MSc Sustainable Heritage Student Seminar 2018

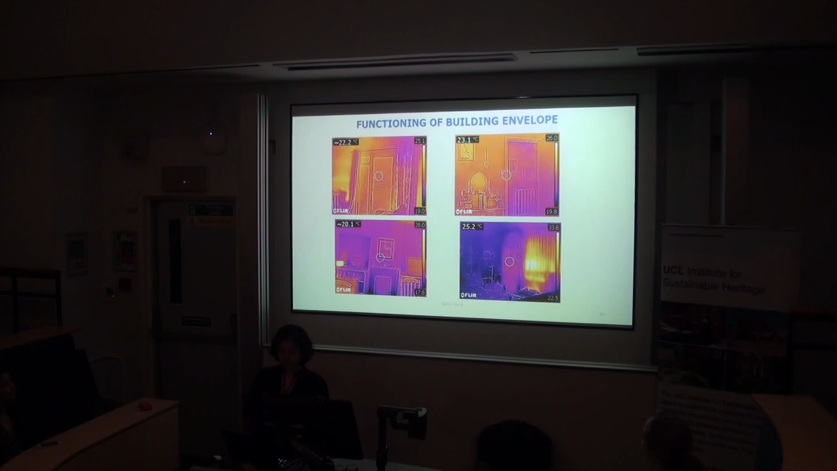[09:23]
these are the thermal images, and I found that there was nothing wrong with that house. It was perfectly all right.